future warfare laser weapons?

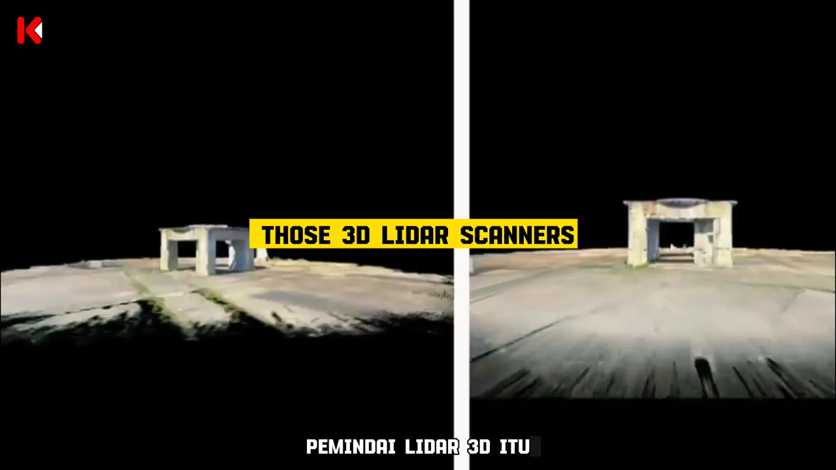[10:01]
Those 3D LiDAR scans take up to 1 million photos per second, creating a very precise virtual landscape.